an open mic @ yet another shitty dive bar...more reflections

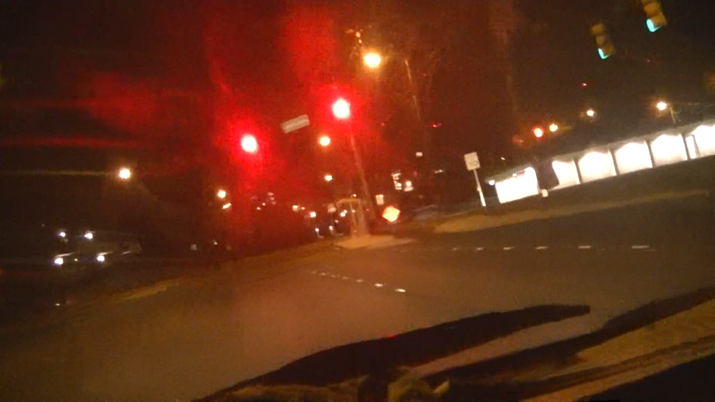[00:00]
Once again, Vortex, we are lost in the projects, and we can't go yet because that's the green air. Calm down. Waiting for the light is just so traumatic. Like, don't you feel traumatized right now, Vortex? Look.
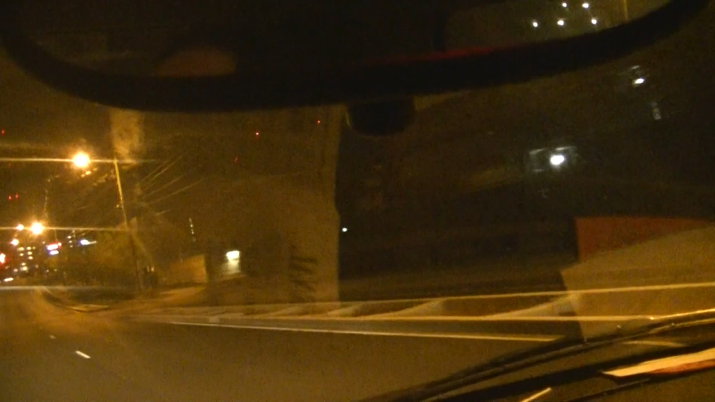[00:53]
This is not a very good part of Nashville over here. It's okay. They're trying to, like, renovate it. Can't you see? Can't you see all that? Progress, right? Yeah, that's what progress looks like. That's that. Ooh, which one? Okay, um, let's turn left. Can you move over here? Okay, let's do this. Turn left here?